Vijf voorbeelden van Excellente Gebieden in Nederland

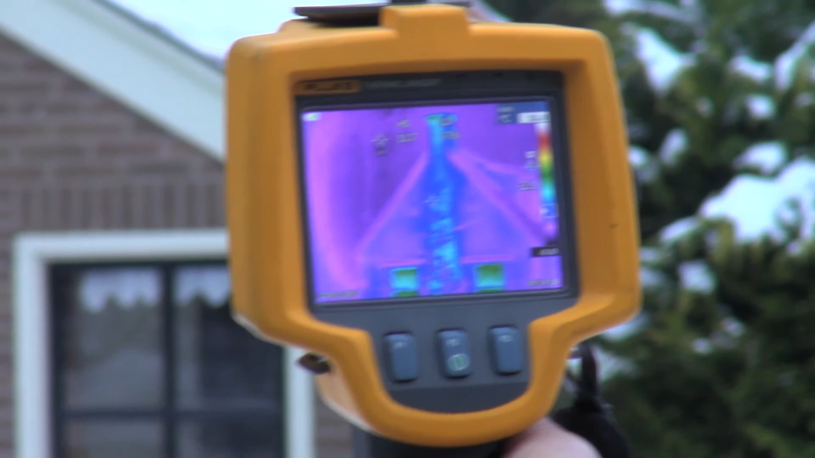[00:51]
Er is veel wandverlies via de voorgever.
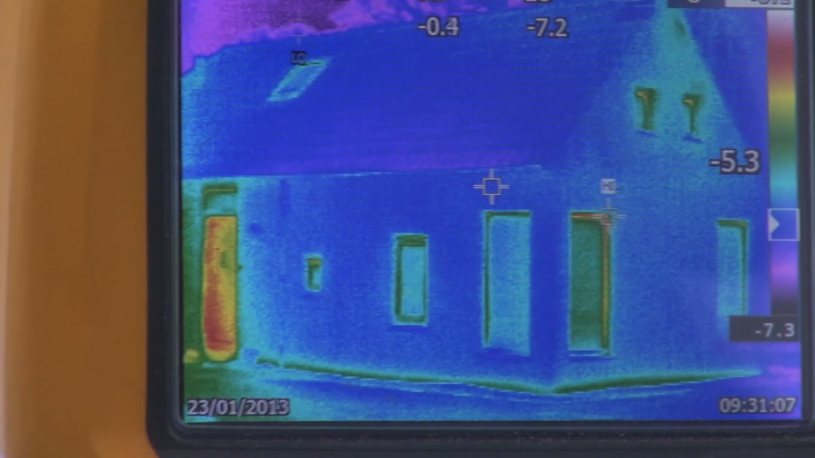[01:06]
Deze is goed geïsoleerd, nog beter dan de huidige normen.